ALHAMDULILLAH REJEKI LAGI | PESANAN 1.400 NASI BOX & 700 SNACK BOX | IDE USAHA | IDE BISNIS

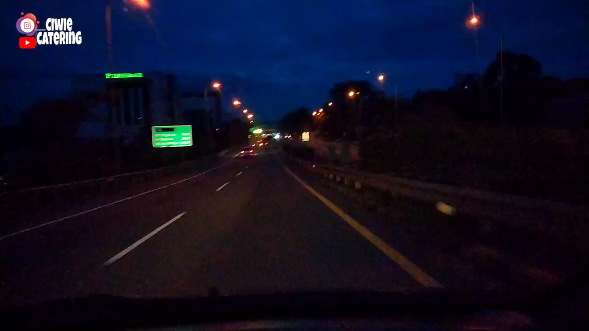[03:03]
nah ini ya kita berangkat mulai pukul setengah 5 pagi ini juga melewati tol jadi butuh stamina yang fresh dan